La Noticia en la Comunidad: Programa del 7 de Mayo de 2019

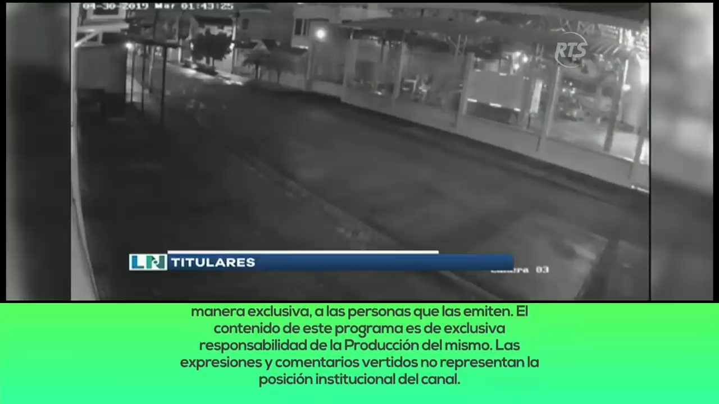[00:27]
Roban más de 50 mil dólares entre
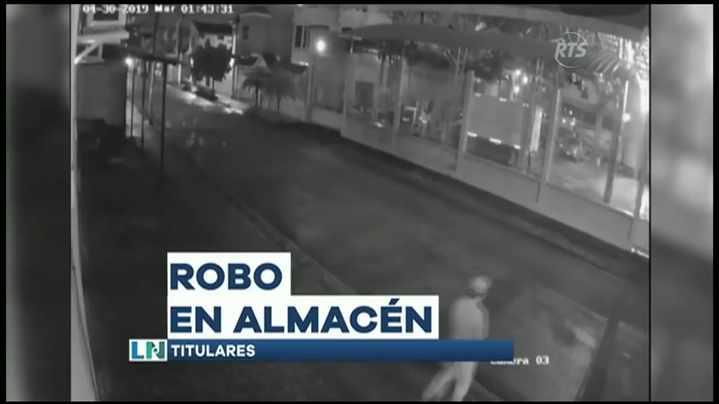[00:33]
mercadería y dinero en efectivo en la bodega de un almacén.
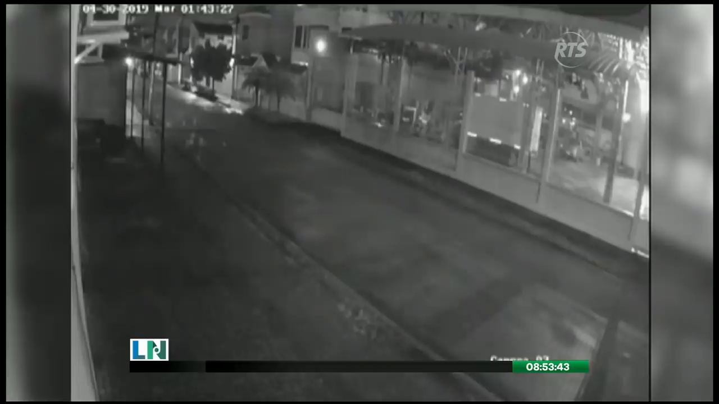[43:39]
Una cámara externa logró captar el instante en el cual uno de los implicados empezó a dar vueltas por la zona.
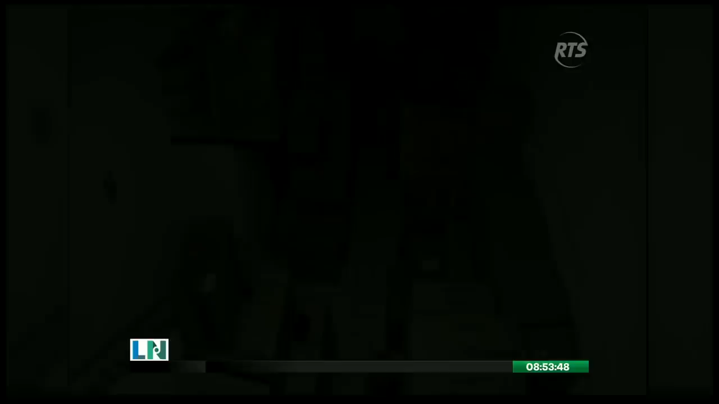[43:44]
Minutos más tarde, alrededor de la 1:30 de la madrugada,
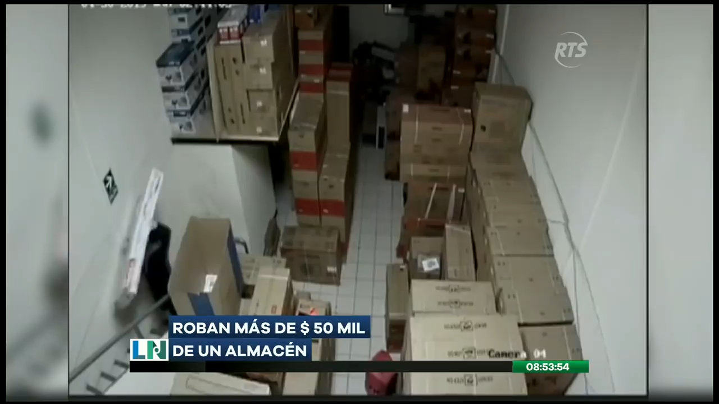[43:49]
ya se les pudo ver en la parte interna sacando los cartones que contienen la mercadería de mayor valor y se retiran a bordo de una camioneta oscura.
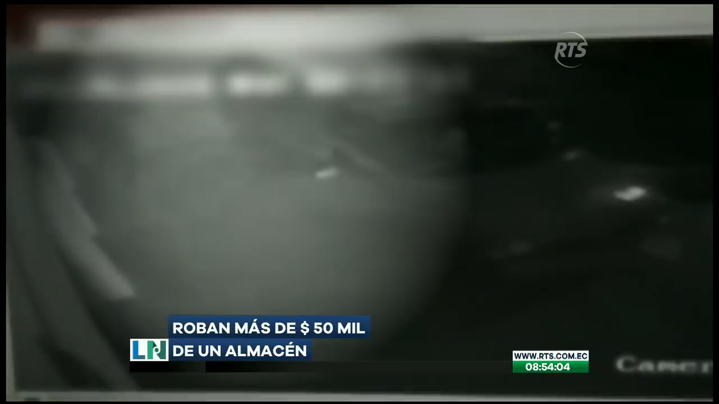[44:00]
6 personas ya cometiendo el robo, bajando televisores para luego